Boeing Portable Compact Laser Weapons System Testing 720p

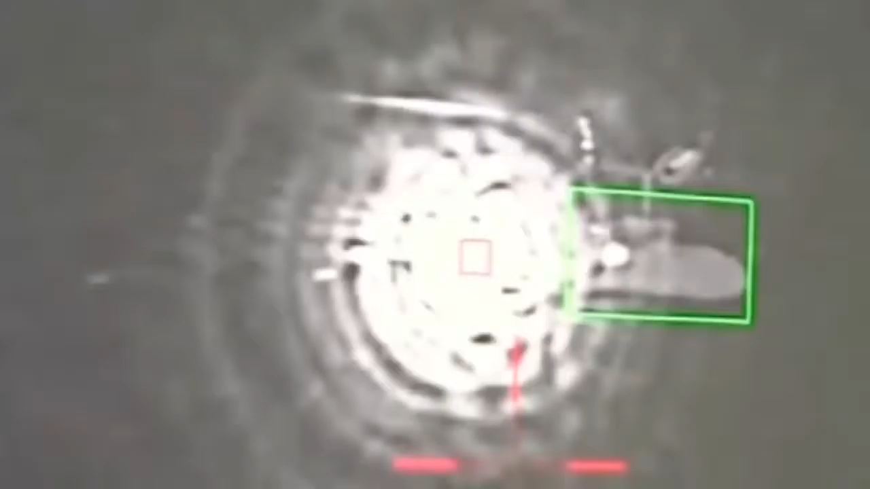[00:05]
It's called directed energy, and the device delivering the focused firepower is Boeing's compact laser weapon system.
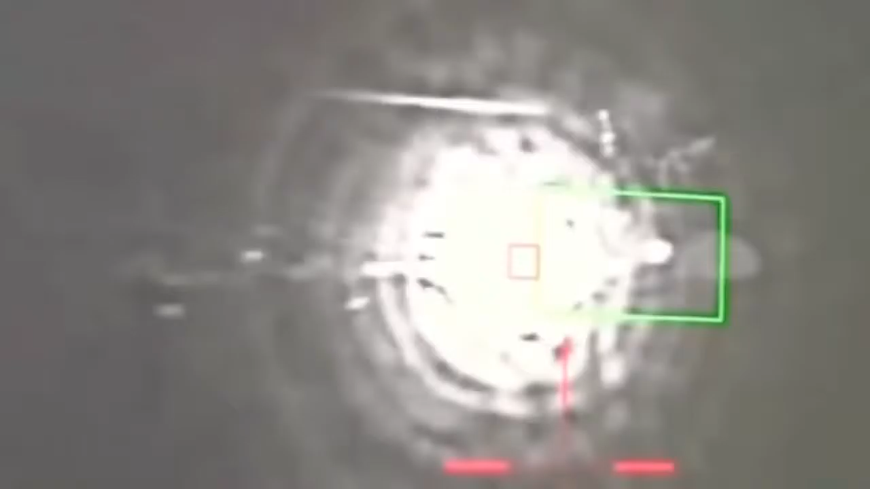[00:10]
The key to Boeing's compact laser weapon system is to focus energy on a spot small enough to heat up and damage a target.
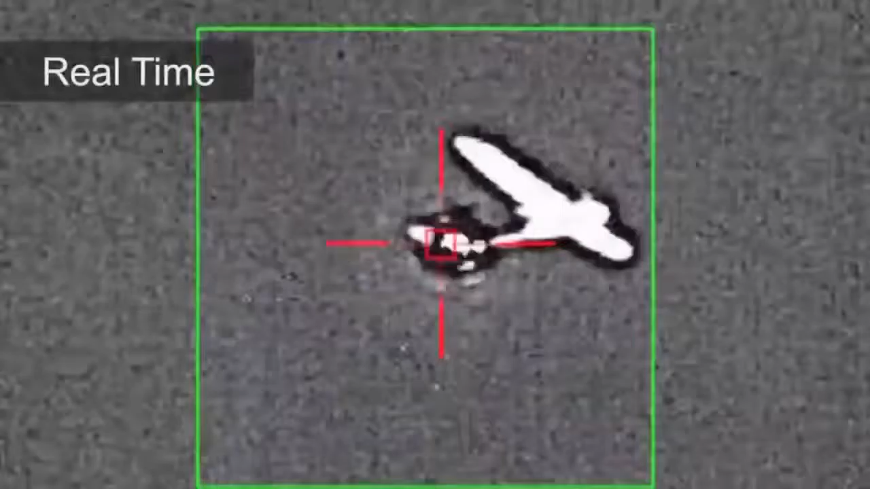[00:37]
The focused laser takes down the UAV in seconds.